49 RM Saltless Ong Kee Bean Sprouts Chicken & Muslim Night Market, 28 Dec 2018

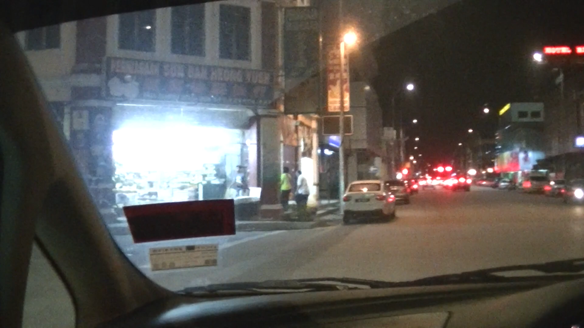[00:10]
28th of December 2018. Lanterns. New Town Ipoh. This pasal malam ah, tak boleh lah. Then this seller gonna put this thing for what? A little further lah. A little further or not.
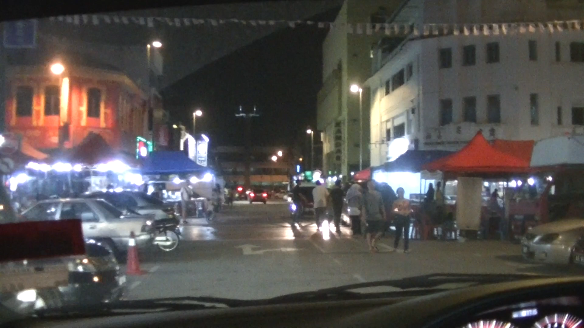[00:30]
That not okay yet eh.
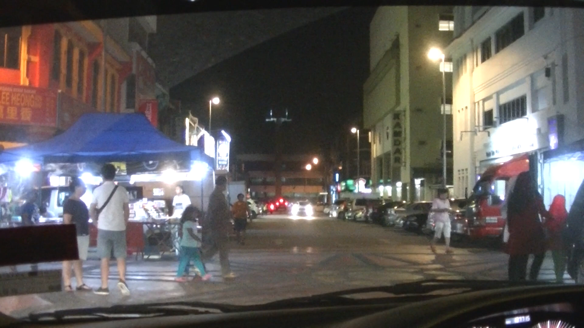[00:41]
Right in front of us is Super Kimda.
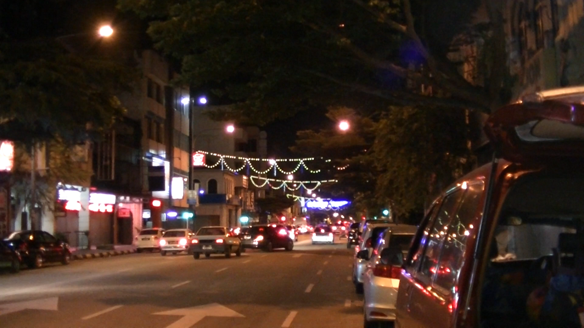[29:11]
At the end there should be a bridge that goes over Kinta River. And if you pass that bridge, you end up in Old Town Ipoh.